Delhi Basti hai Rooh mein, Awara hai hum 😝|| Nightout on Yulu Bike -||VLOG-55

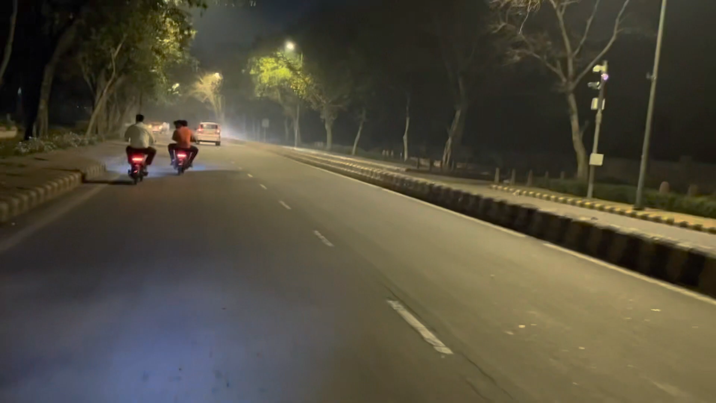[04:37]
5 से 5 से अब हम 3 पे आ गए। उस बंदे को बहुत देर से भगाया रहे पीछे और इसकी बंद हो गई।